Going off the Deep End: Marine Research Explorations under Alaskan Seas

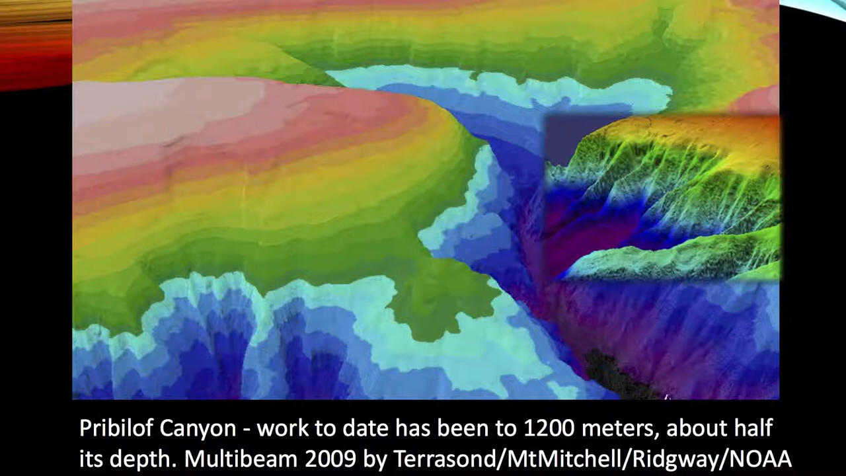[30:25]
This is, so you can see the bathymetry. This pink up here is about 120 meters deep, if you can imagine.
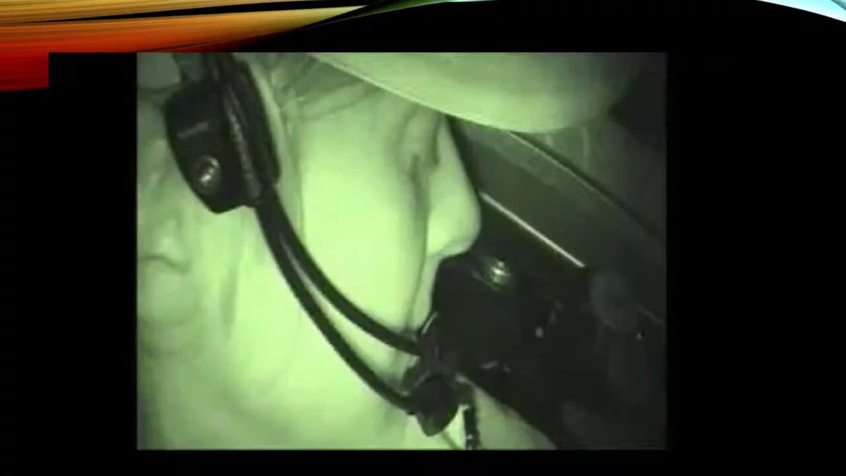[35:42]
Let's see if this is, I wanted to show you one shot what it's kind of like down there inside the sub as we're looking around on the Bering Sea.